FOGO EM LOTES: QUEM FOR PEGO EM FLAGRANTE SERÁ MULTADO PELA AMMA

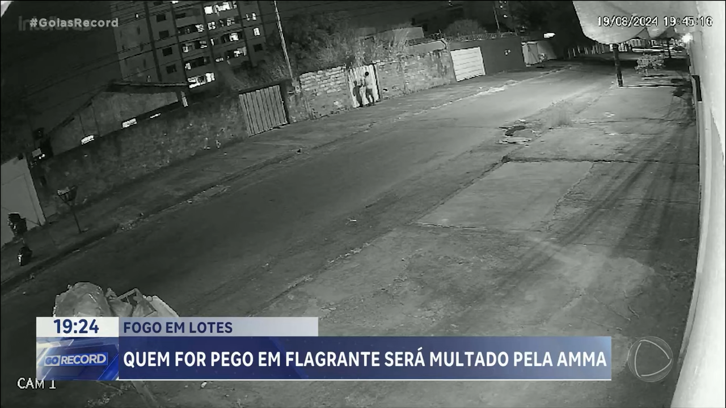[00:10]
Nesse flagrante de uma câmera de monitoramento, um homem coloca fogo no mato. Quando identificada, a pessoa pode responder criminalmente e ser multada pela AMA.